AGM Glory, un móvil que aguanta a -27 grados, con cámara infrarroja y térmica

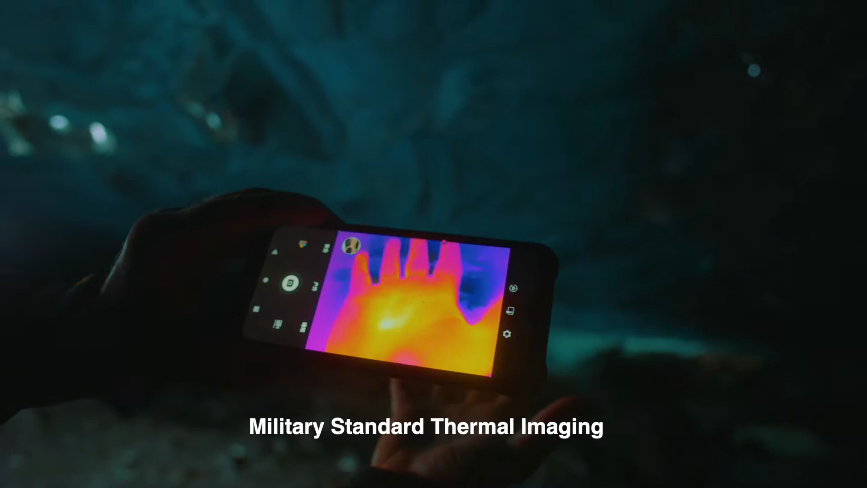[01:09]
La otra cámara es un sensor de temperatura que puede llegar a 5 metros de distancia, únicamente disponible en el Glory Pro.